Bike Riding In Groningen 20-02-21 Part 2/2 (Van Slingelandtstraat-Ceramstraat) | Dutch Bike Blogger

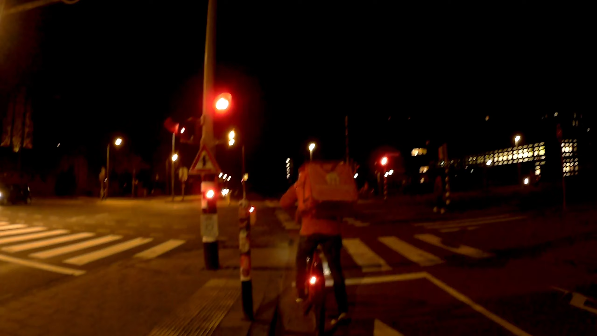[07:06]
Actually skipping the red light, it looks like, but it didn't. He, she, her, woman, why, man, guy. It was switched to green, so no problem at all. A little better anticipated on the red light turning green than I did.
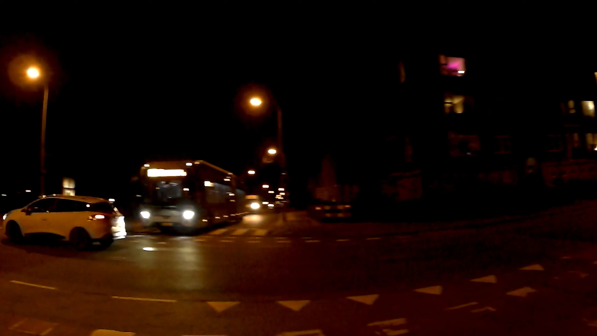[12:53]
Continue straight. There was a big bus and a small white van, if you could see it, was a public transport van, somebody without lights. Always amazes me that people on a bike or nice festivity lights, still hanging there from Christmas probably.
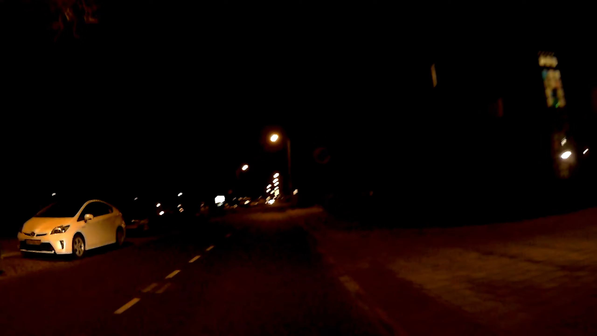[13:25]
Always amazes me that people with a bike in darkness without lights. Probably will think, well, they're lamppost so they see me, and the chance that I will get caught by police and get a fine also very small.